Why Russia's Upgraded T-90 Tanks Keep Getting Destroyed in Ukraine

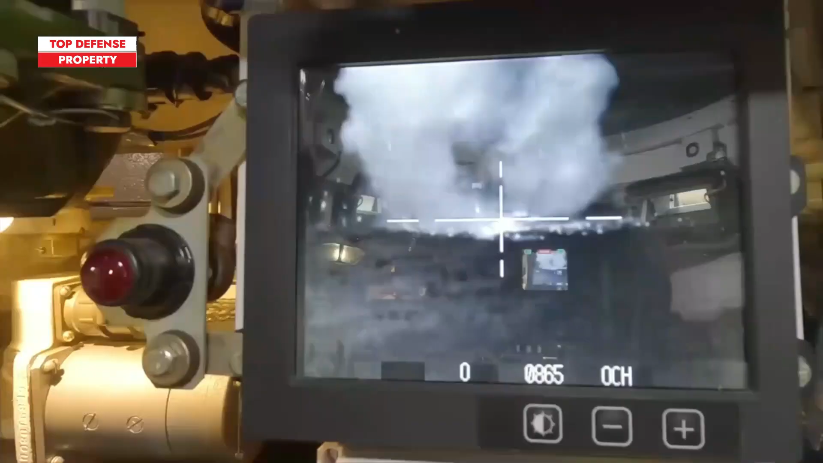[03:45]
and upgraded a gate thermal sight enable it to engage targets effectively while on the move and during nighttime operations.